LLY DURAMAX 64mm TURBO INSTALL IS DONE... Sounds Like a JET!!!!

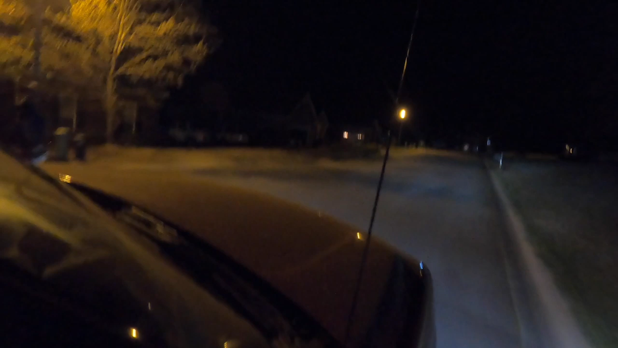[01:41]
goodness. Oh my gosh, dude. Bro. That is insane. All the wind noise, but. Oh my god. We'll just drive around the neighborhood a couple times. I just want to like send it. Oh my god, bro.
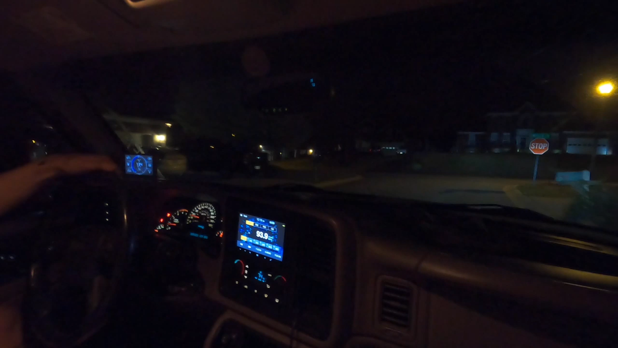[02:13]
Man, that is sick. Dude, we need to go to Merck's house. All right, well, let's go see Merck.